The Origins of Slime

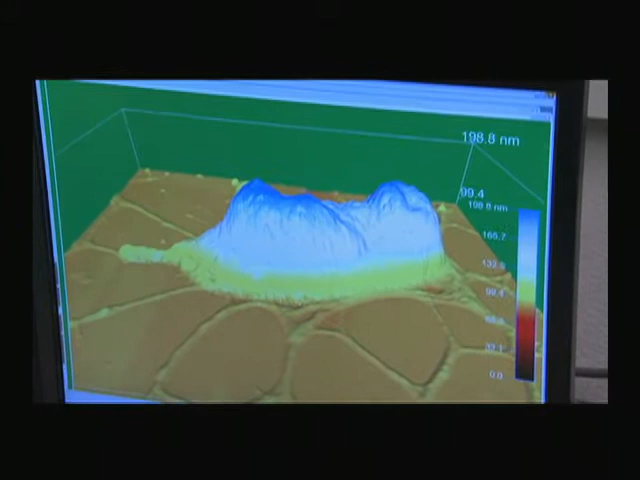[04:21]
Azam and Malfatti are using new technologies to study the processes at the microscopic level.
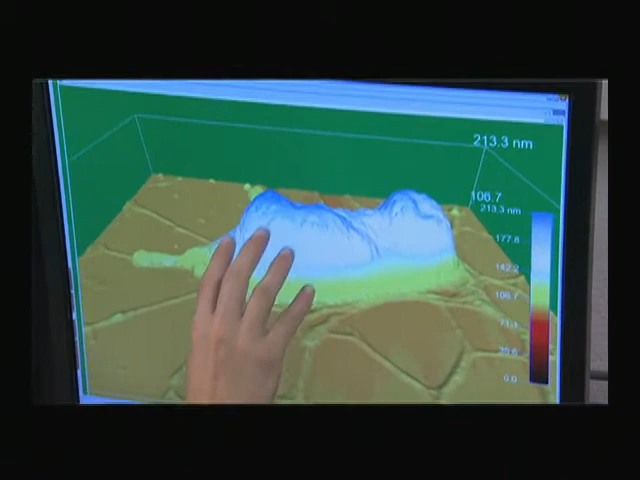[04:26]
One thing that we are using is called atomic force microscope.